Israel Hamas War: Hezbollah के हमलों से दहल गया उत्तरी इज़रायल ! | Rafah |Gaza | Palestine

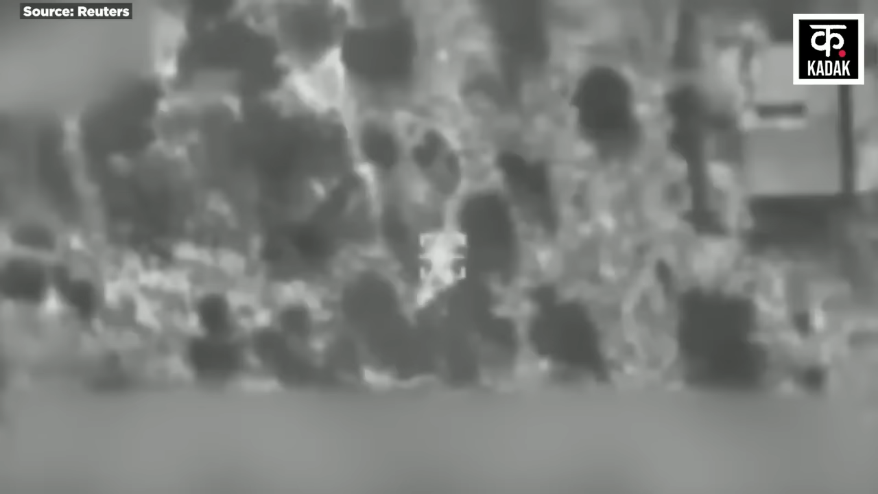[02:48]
IDF का कहना है कि उसने हिजबुला की यूनिट 4400 पर बालबेक इलाके में हमला किया है हिजबुला की यूनिट 4400 का काम लड़ाकों के लिए खथियार जुटाना था